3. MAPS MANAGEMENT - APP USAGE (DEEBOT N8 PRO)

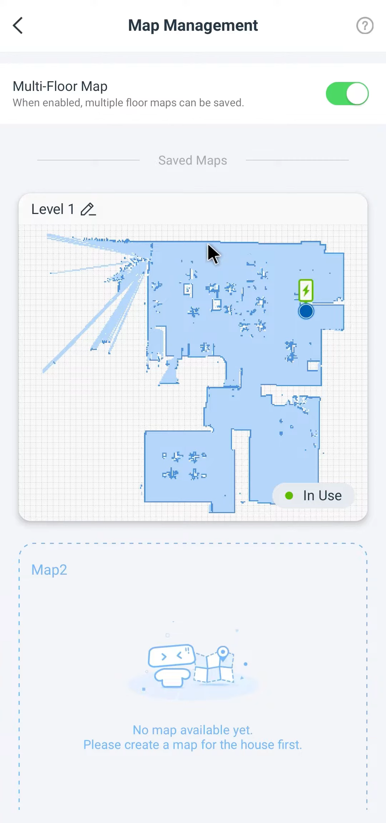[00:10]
Pada menu Map Management, Anda dapat mengubah nama map yang sudah tersimpan. Jika Anda klik pada map yang tersimpan, Anda dapat mengecek area yang tercover sinyal Wi-Fi.
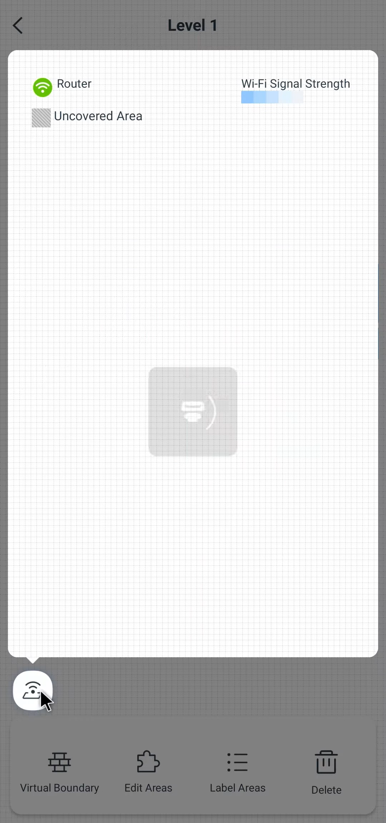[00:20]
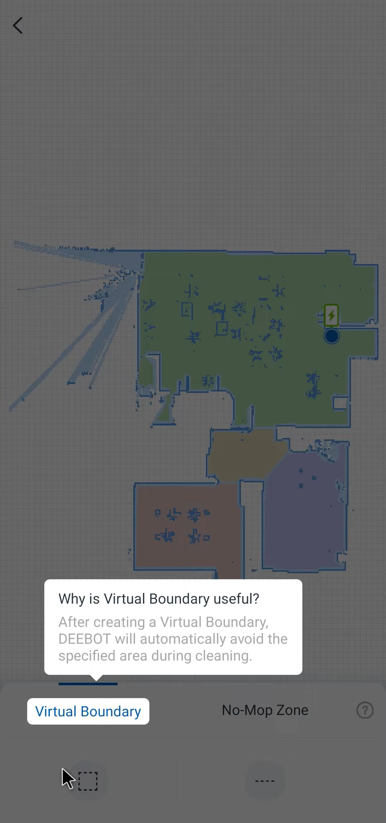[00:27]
Anda juga dapat mengatur Virtual Boundary,
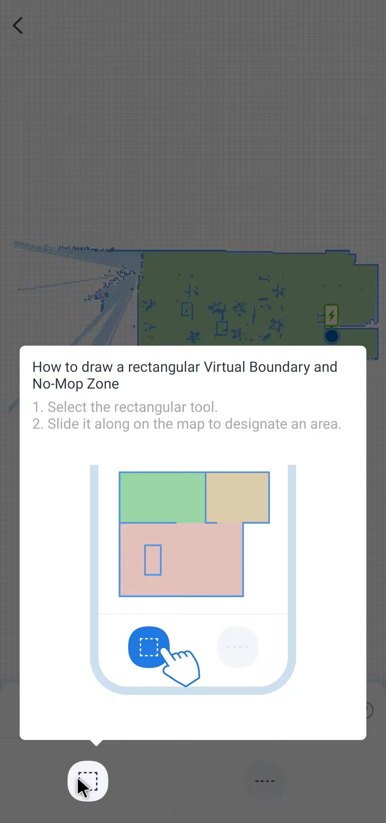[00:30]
sehingga D-Bot N8 Pro Anda akan otomatis menghindari area spesifik yang Anda atur menggunakan menu tersebut. Menu Virtual Boundary juga termasuk menu yang dapat mengatur No Mob Zone,
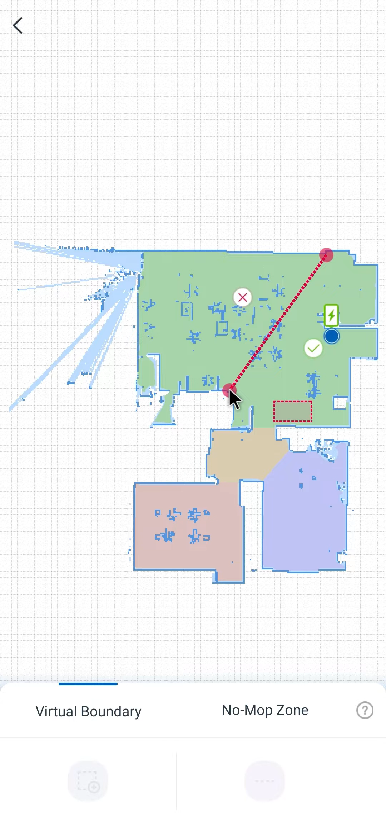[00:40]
yang mana D-Bot N8 Pro tidak akan melakukan proses mopping pada area yang telah ditentukan.
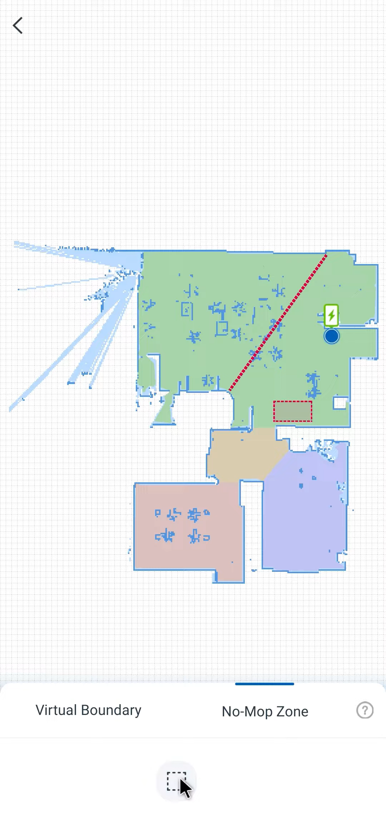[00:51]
Caranya adalah Anda dapat memilih menu dengan logo Rectangle atau Line untuk menentukan area mana yang dihindari saat pembersihan. Cara yang sama juga untuk menu No Mob Zone.
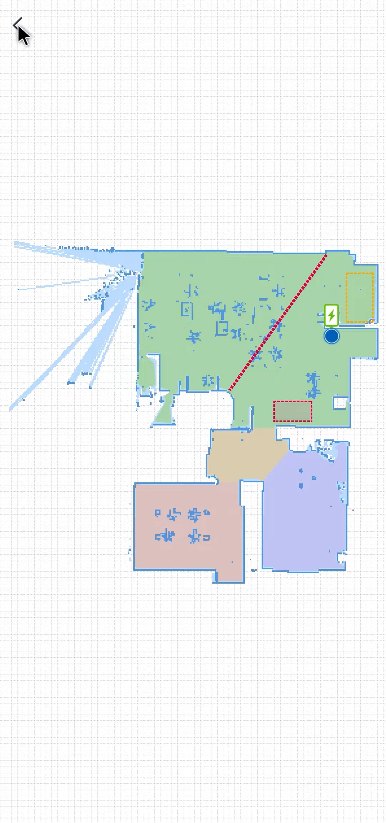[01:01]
Saat Anda klik menu Back, otomatis pengaturan Virtual Boundary tadi otomatis sudah tersimpan. Pada menu Edit Area, Anda dapat menghubungkan beberapa ruangan yang sudah tersimpan dengan Merge Areas,
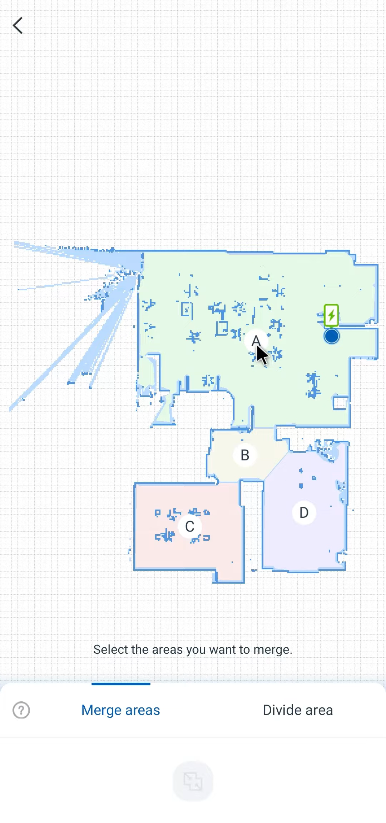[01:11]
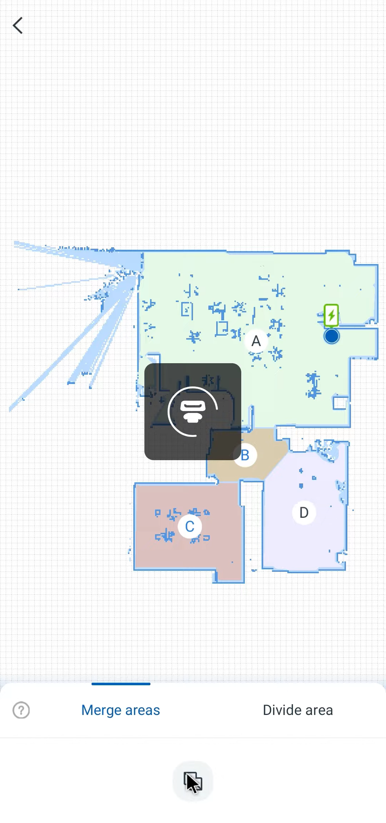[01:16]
atau memisahkannya kembali menggunakan menu Divide Area.
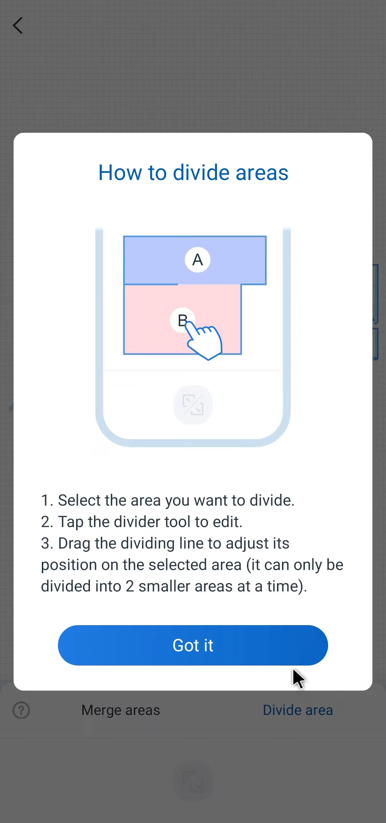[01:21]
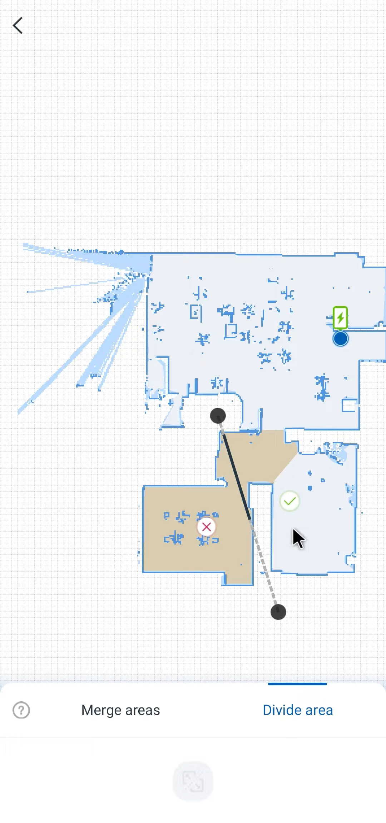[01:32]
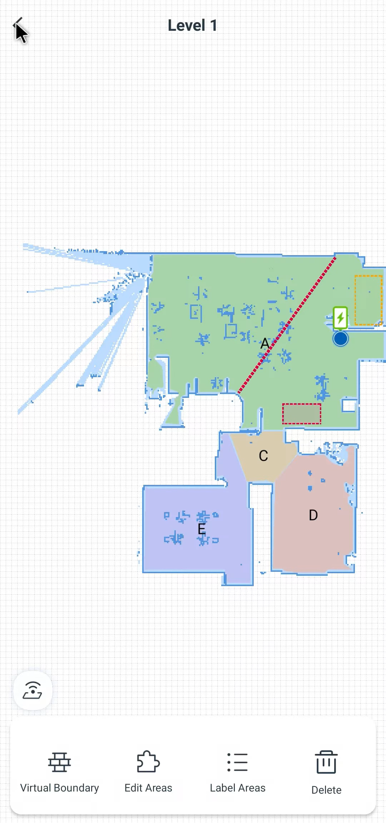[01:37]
Untuk menu Label Area, Anda dapat mengganti label pada masing-masing ruangan sesuai dengan fungsinya masing-masing.